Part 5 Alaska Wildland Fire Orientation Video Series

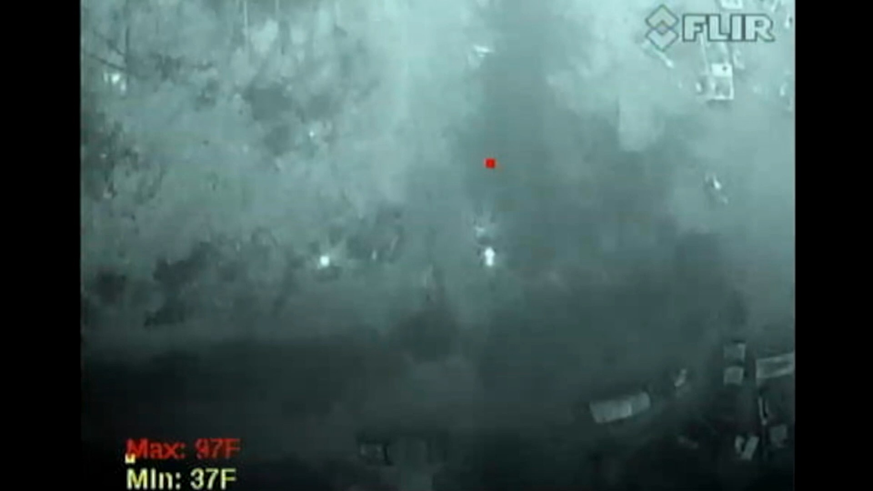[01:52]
On screen: min 37°F
Infrared is helpful in finding hotspots or areas of
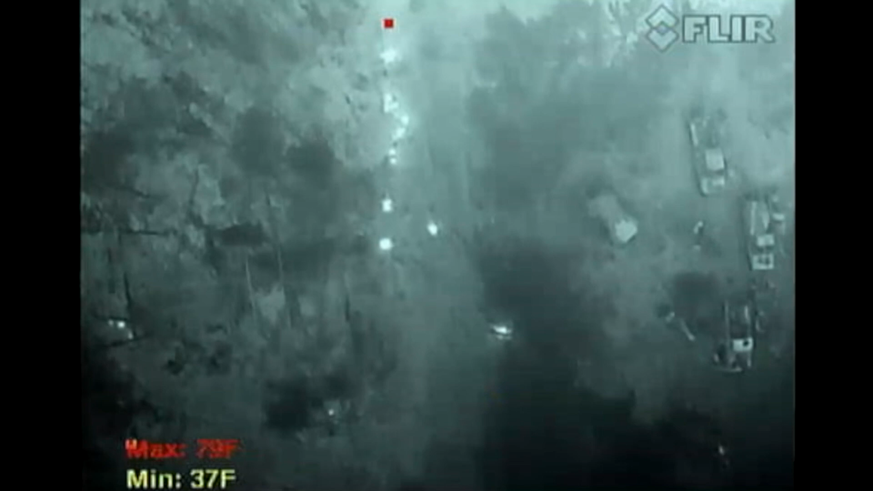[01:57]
On screen: min 37°F
concern to complete mop-up and is often done to help determine D-mode.